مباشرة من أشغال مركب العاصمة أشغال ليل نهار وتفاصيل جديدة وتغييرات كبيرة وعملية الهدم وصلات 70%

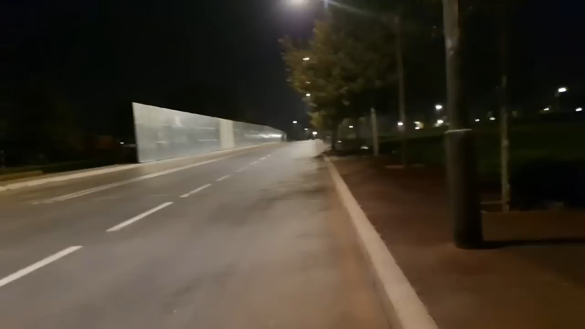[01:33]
لي باركينغ اللي غيكونوا عندنا تحت الارض فدوروا عليهم الحديد تقريبا واحد 400 متر حتى الفوق، يعني ما غتبقاش تشوف شنو واقع لداخل.